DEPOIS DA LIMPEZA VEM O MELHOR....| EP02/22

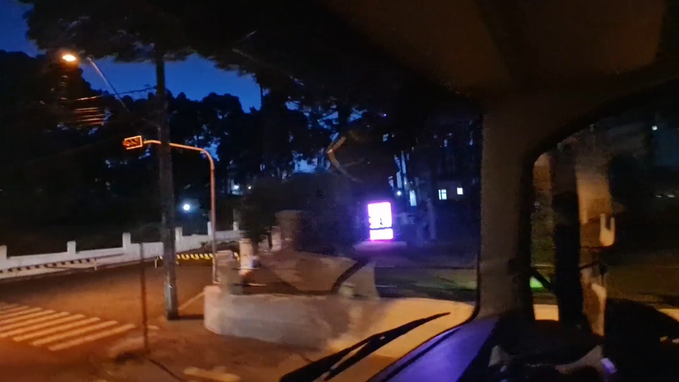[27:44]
Servi aqui Servi aqui Aqui nessa região Aqui se chamava Bar Cacique Tinha um bar aqui Na esquina Que se chamava Bar Cacique
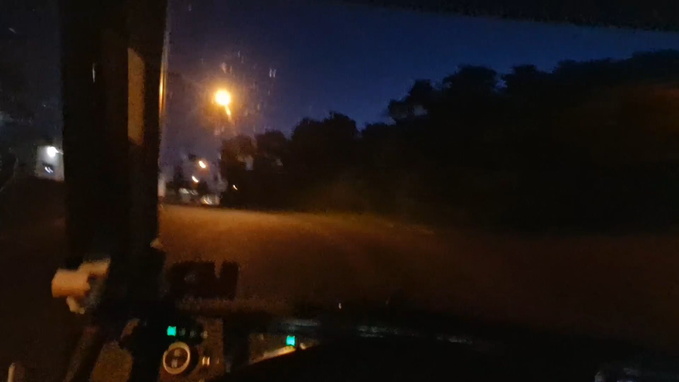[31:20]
Logo aí na frente tem a perimetral né, perimetral sul aí, corta
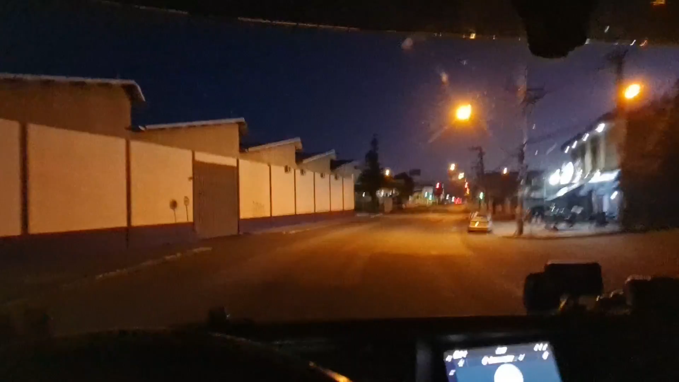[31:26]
a cidade aí de um lado pro outro, perimetral sul e emenda com a perimetral norte, e era isso, estamos no Kaiser, pronto, senhores,